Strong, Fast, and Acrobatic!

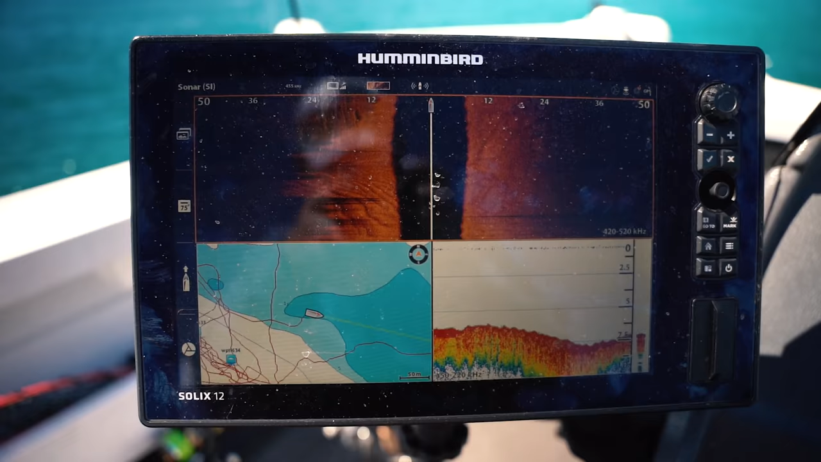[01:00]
I'm just searching along this edge here and, you know, I can see fish.